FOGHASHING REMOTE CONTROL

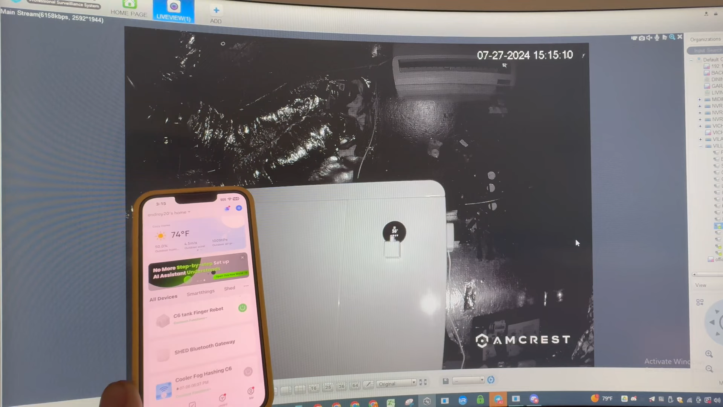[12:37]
It will press and show you, uh, the temperature here on the screen right there. Uh, and this is in my mining shed, if you remember.
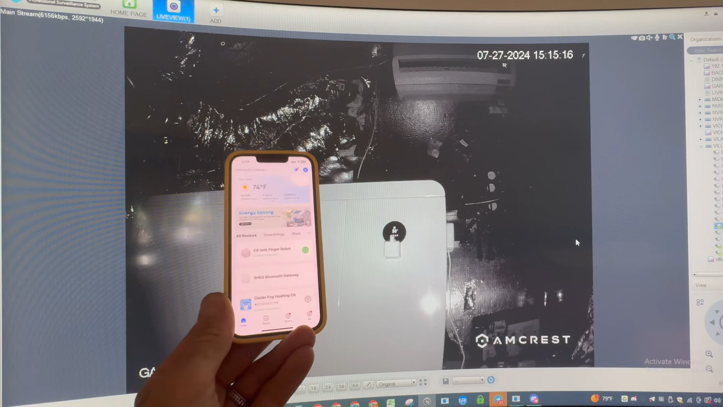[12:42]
And I'm at my computer far away, so I'm not connecting Bluetooth.
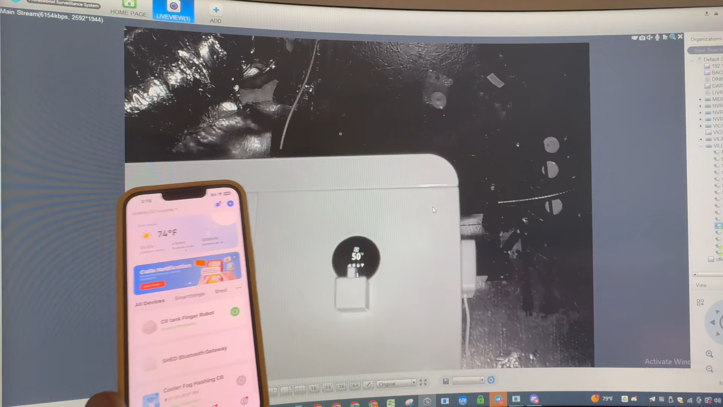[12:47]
It's, it's running through Wi-Fi, just to show you guys. Uh, the Bluetooth will not work more than, like, 15 or 25 feet.